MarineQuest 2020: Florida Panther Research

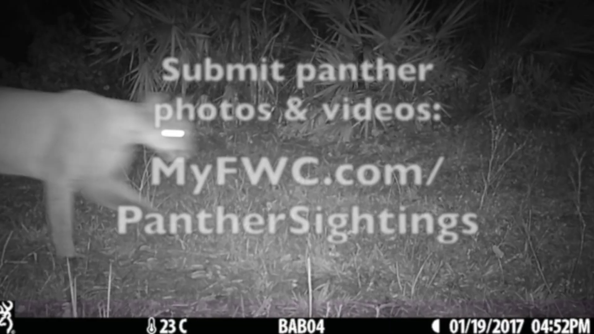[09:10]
No matter where you are in the state you can send them to myfwc.com slash panther sightings. That is one of the ways that we find out information from places where we don't have access particularly private lands or area beyond the reach of the panther research team down here in South Florida.